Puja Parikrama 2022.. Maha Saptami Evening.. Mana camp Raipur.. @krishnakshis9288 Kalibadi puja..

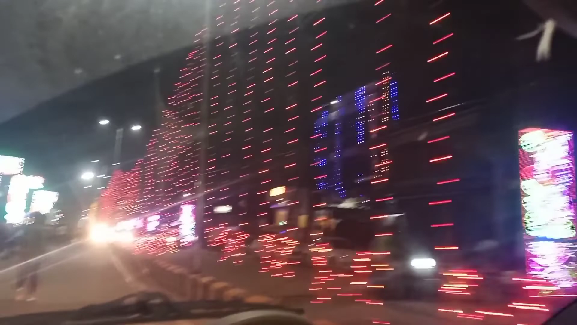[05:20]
यह देखिए यह पुरे रस्ते के पीछ और पीछ जैसे टूनी बाल्ब जो होते हो लगा गया है और रस्ते के एक
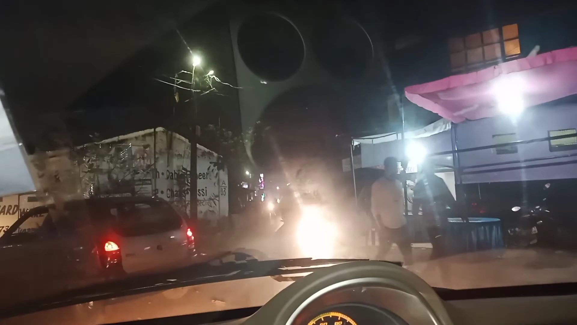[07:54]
कि देखिए हम लोग एक पुजा देख लिए जूर देखिए अब लोग को थोड़ा सा लाइटिंग दिख रहा है वहां पर पुजा है तो हम लोग वहां पर जा रहे हैं
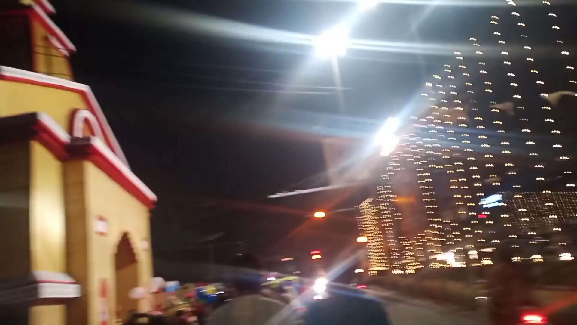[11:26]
तो काली बारी काफी खाली है नहीं तो बहुत जादा पीज़ाते हैं राट का एक बच रहा है और यह पर चंडी पार चल रहा है यह है
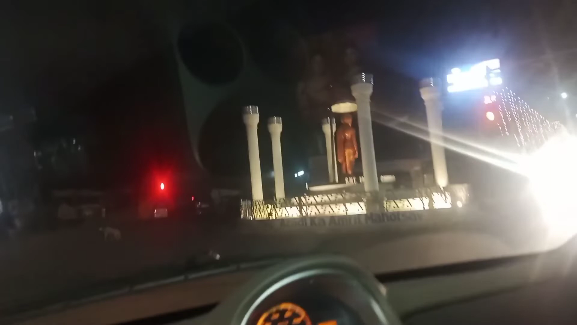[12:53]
बहुत सुन्दर मुर्ती बनी है आज हमारा शब्तमी का जो जो